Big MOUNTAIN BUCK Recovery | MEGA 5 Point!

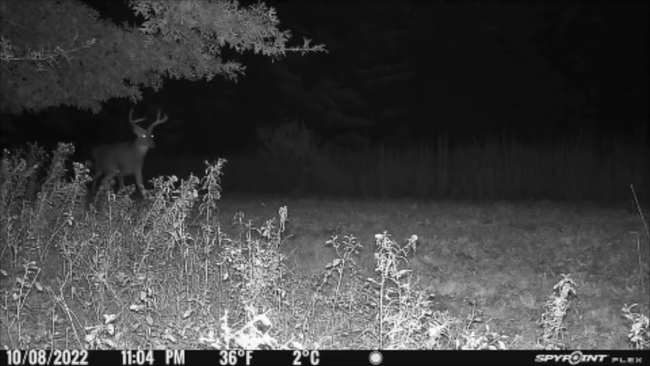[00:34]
And he was just either 3 or 4 year old, just a monster 5 point. And this year he's even bigger, but he does have brows, so he's technically a 7, but gave him the name the Big Five, and he's probably the second biggest deer we have on camera.